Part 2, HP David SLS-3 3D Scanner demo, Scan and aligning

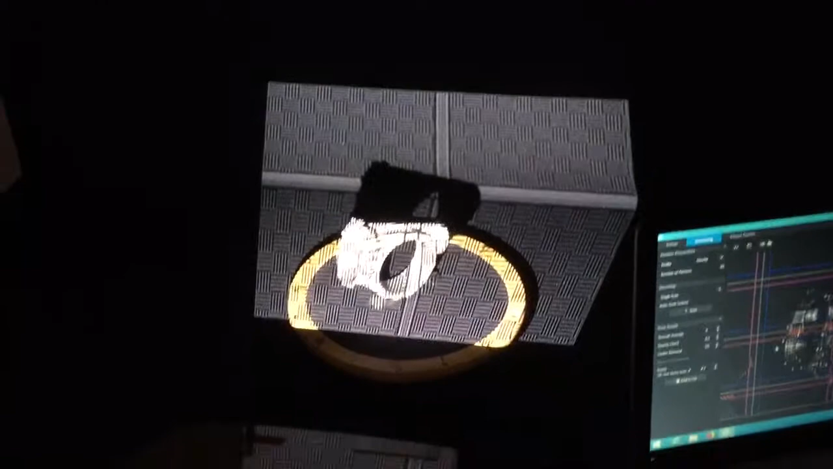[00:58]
scanning because when something is black in the background the scanner generally
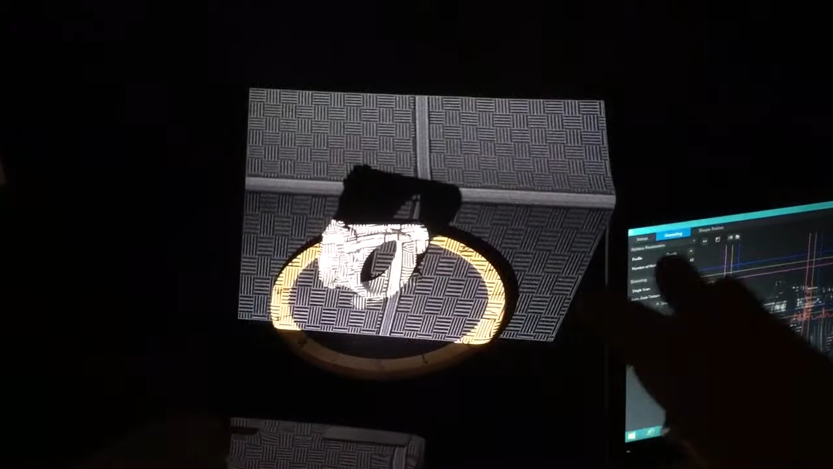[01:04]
doesn't pick it up that's why it's important when you have a part that might
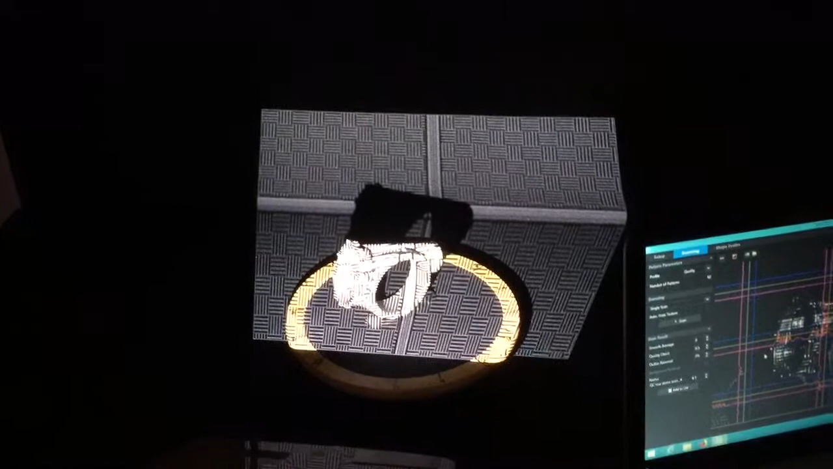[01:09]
have a black area you want to use some powder on it you could use a makeup brush and some like gold bond powder or baby
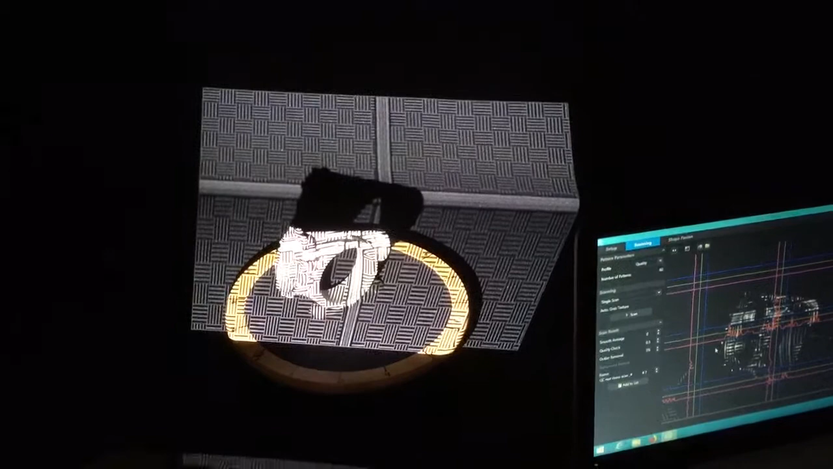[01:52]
behind and the scanner then will be able to pick that up so I went through the setup process on the calibration I did that
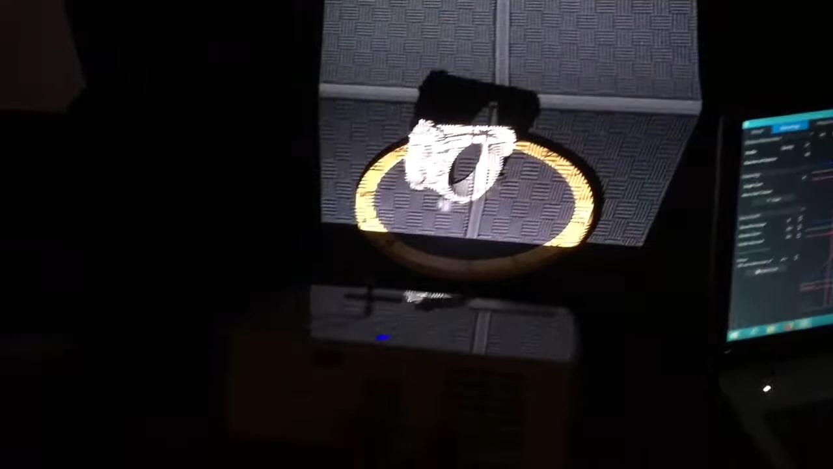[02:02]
again over here calibration is real fast with the David HP setup I have
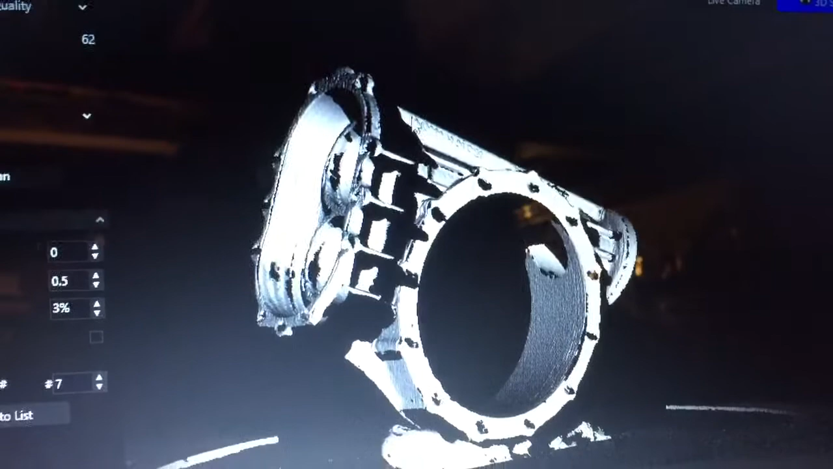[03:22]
if you like it if everything looks good what you can do is you
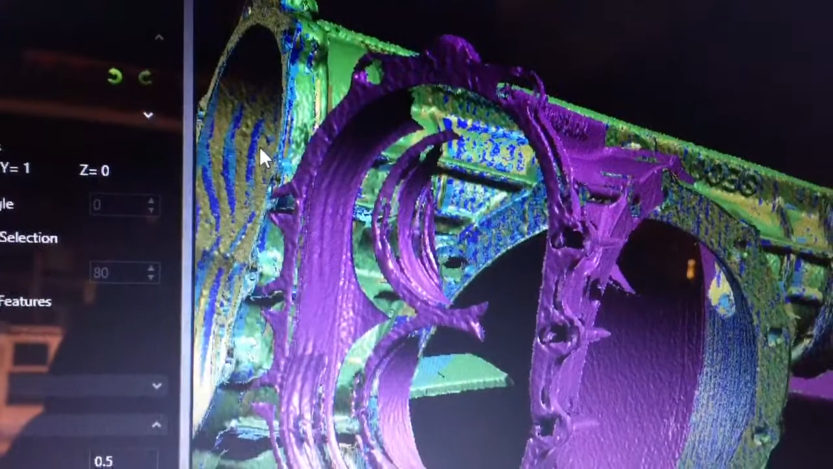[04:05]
when you see these other colors here on this other scan these are the other
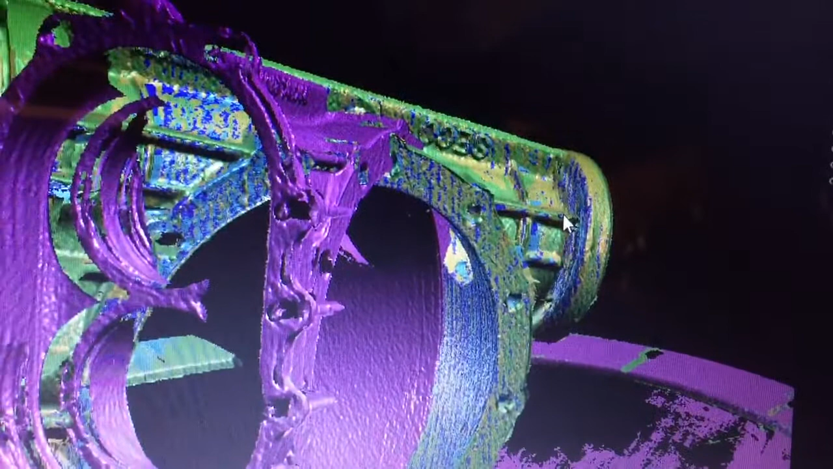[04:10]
scans that are joined together and this is your list of different scans your green your blue your yellow and your light I guess you would call
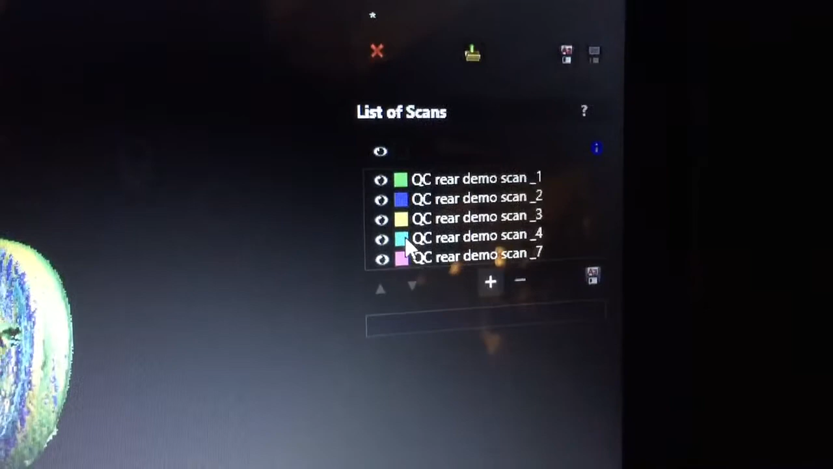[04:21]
that magenta are ones that I have fused together right now the neat part about this is if you see one you don't like you can check on it and you
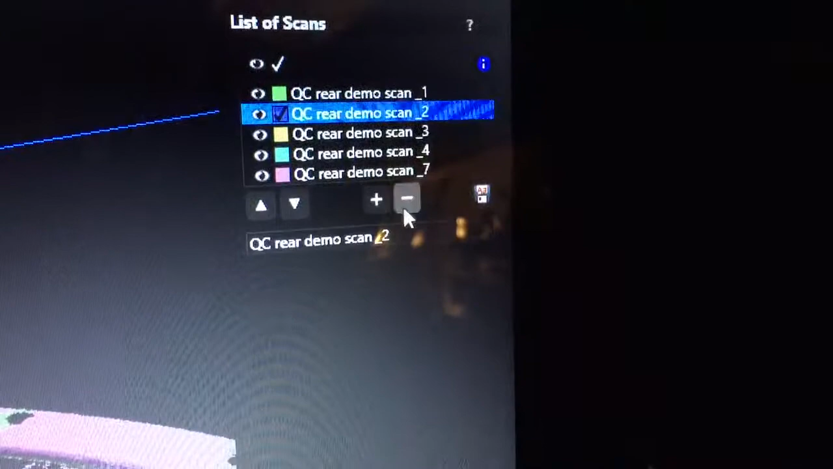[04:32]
could click minus and you could actually remove that scan from
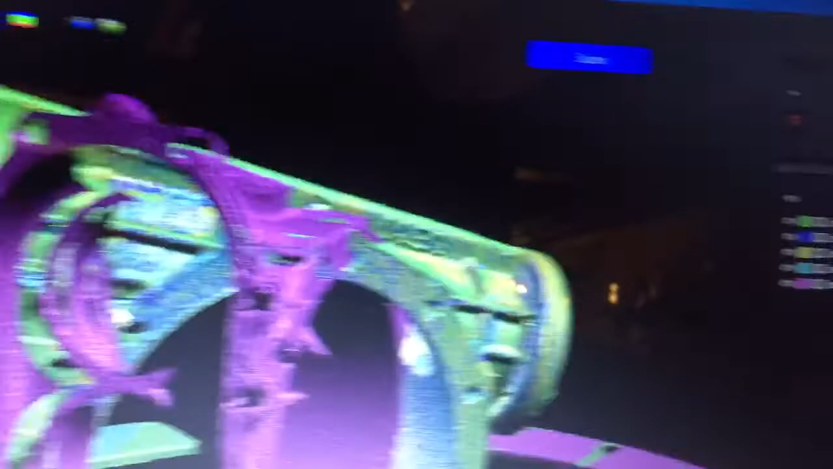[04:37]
your fused scans now this is not a final fuse this is just
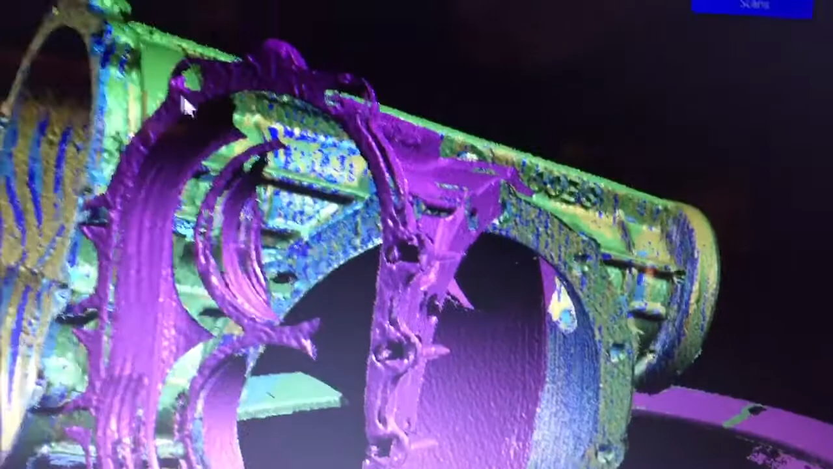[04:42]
an alignment so that's why the data might look a little bit if I
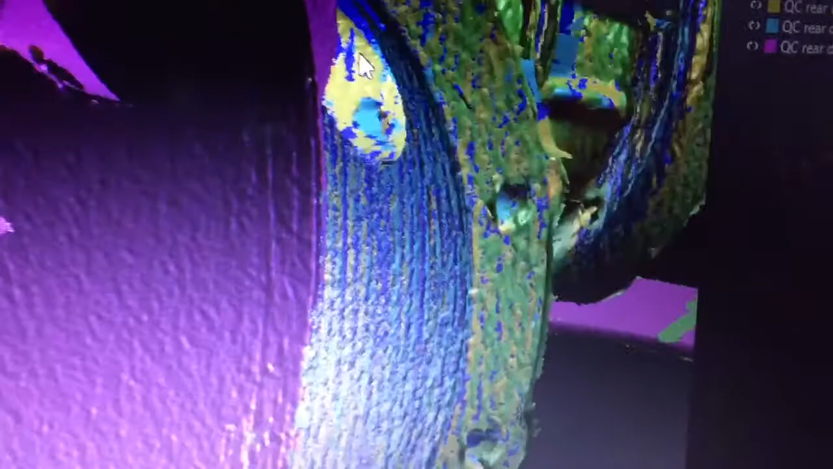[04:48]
zoom into it the data looks a little more raw right now because this is just a raw but
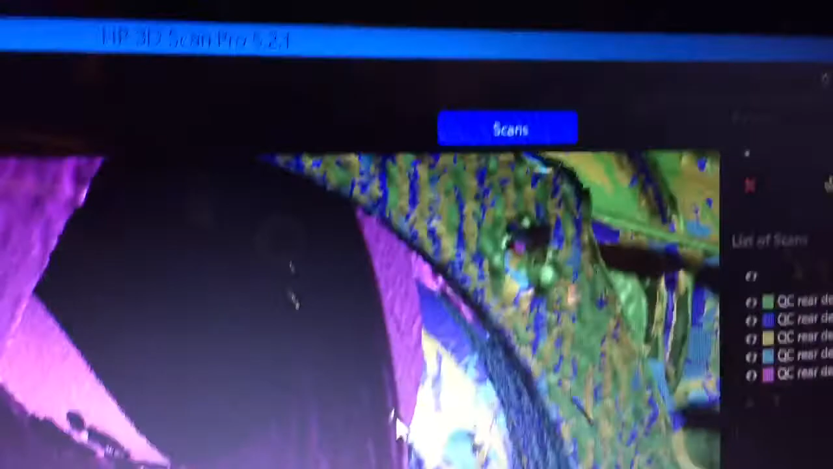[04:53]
you can see the detail here by looking it picks up the very small letters that are on this casting of this quarter scale
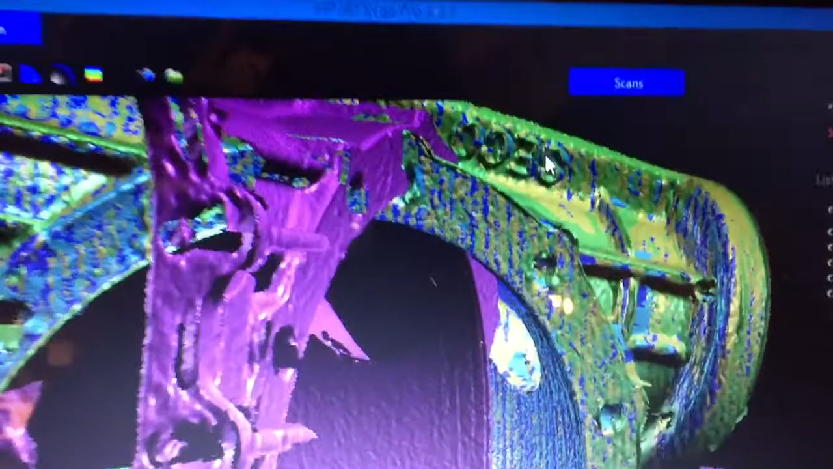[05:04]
quick change rear end housing here the detail with
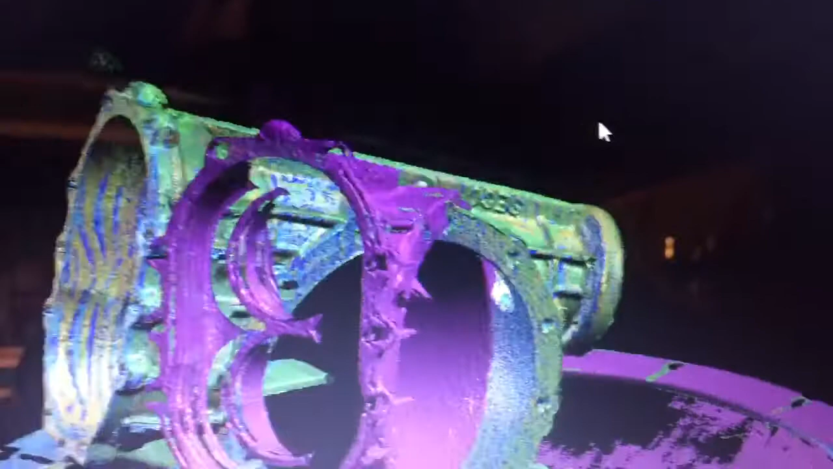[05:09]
a scanner is incredible so what I'm gonna do here is I'm gonna turn this
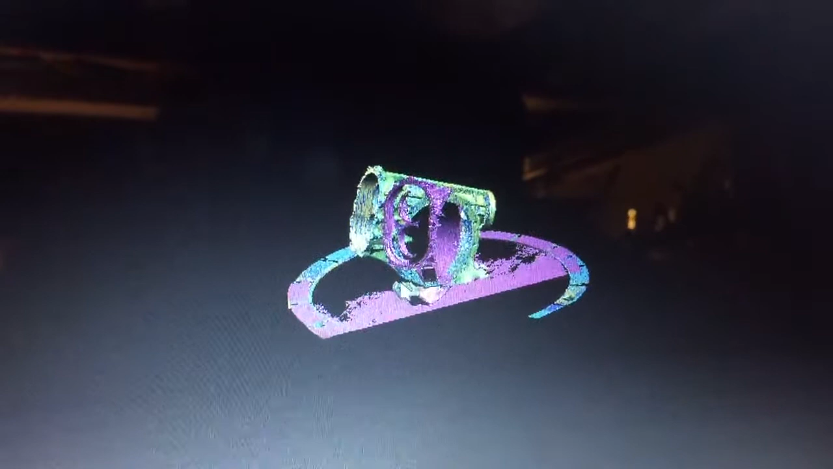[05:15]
a little bit I move out you do a right click keep that held
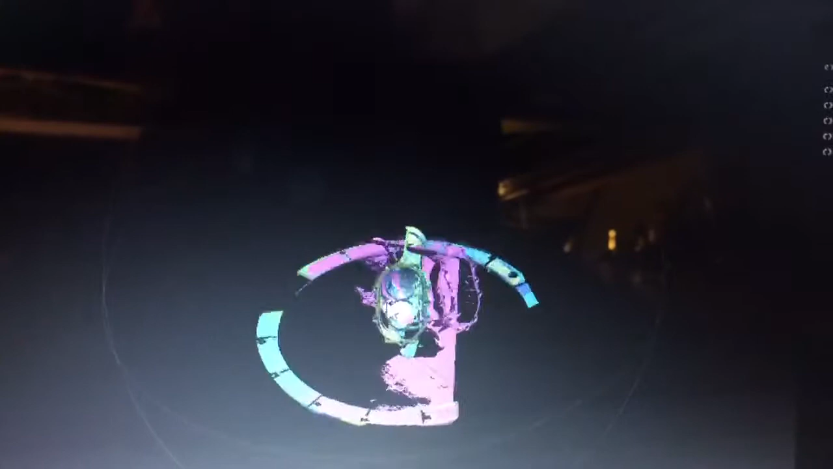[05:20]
down and then you can move it around so I'm gonna do a rough alignment
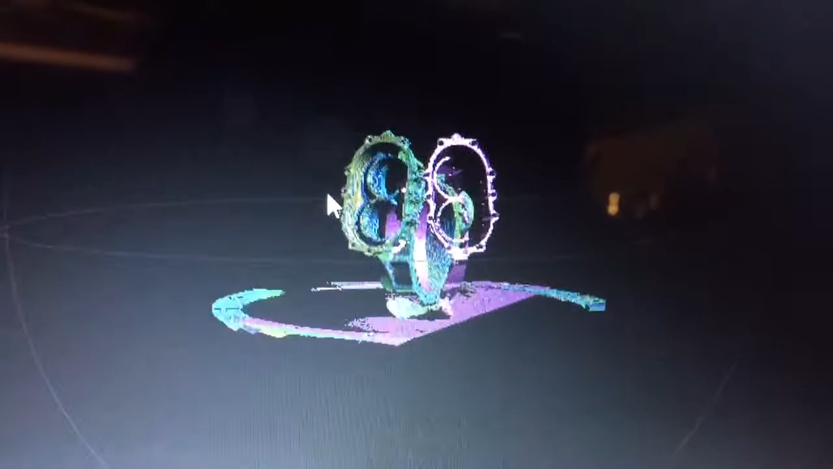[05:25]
here this is not a fine alignment so I
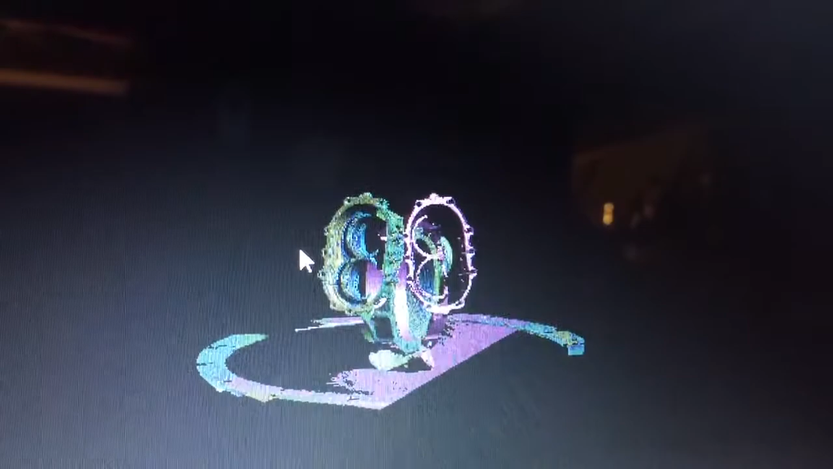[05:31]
turned it so I can see what you're gonna do here is align similar parts and one thing I wanted to mention